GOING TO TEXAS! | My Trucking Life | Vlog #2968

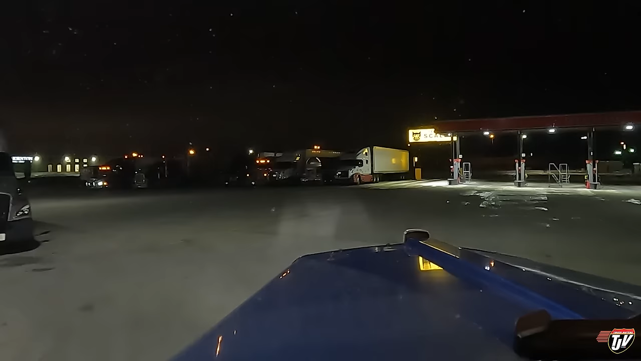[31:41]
Most people are facing this way. They're pull-through spots, so I'm gonna pull through the other way like that tanker did, so that my cab is on the other side from these guys' cabs. I think there's one spot right on the end. Nope, there's not. Oh wait, yes, there is.